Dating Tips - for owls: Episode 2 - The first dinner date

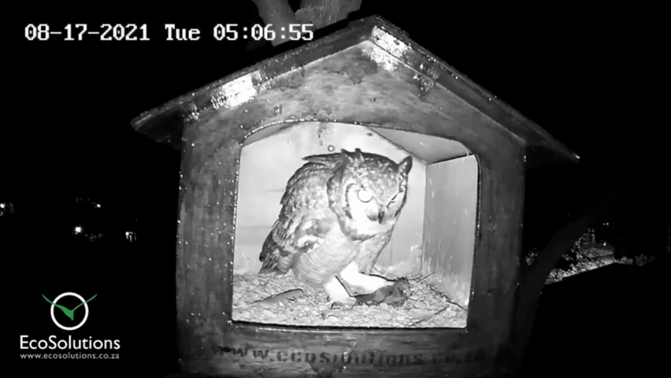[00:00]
Welcome to the second of our owl box breeding videos. This is from an occupied owl box in Linden and what we can see here is the male owl in the box. He's brought food into the box. It's a bird which is quite an unusual prey item but he's attempting to solicit the female either into the box or just letting her know that this is the site he's chosen and he can provide food for her. He's sort of playing with that food and calling her. She's probably sitting very close by and he'll take that food out of the box, fly to her, give her the food and probably copulation will take place at the same time.